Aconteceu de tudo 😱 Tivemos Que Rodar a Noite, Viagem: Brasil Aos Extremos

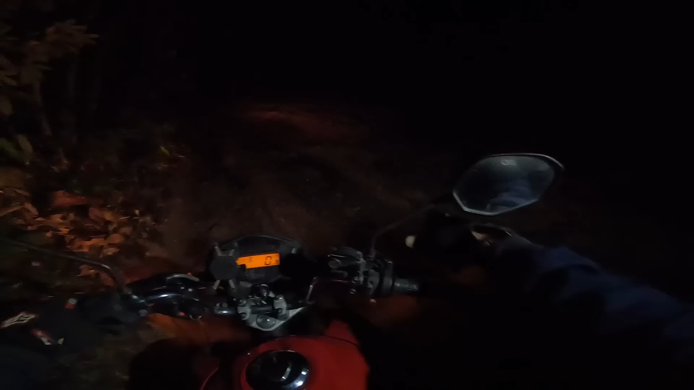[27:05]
Hã? Tinha que jogar pra cá agora. Não, acho que é melhor você... Será que não é melhor ir ali? Não. Tem que, tem que tentar subir bem aqui. Saiu? Saiu.